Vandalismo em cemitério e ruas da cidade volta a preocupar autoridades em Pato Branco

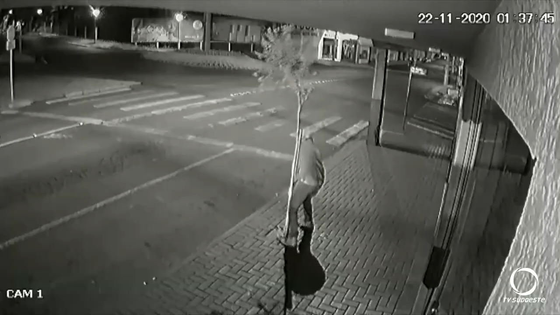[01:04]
Outra ação de vandalismo que continua repercutindo nesta semana foi registrada por câmaras de segurança no centro de Pato Branco, na Avenida Tupi, esquina com rua Caramuru. Mas desta vez, o vândalo se deu mal, porque uma viatura policial do terceiro BPM em patrulhamento de rotina chegou na hora exata. O homem foi preso em flagrante por vandalismo.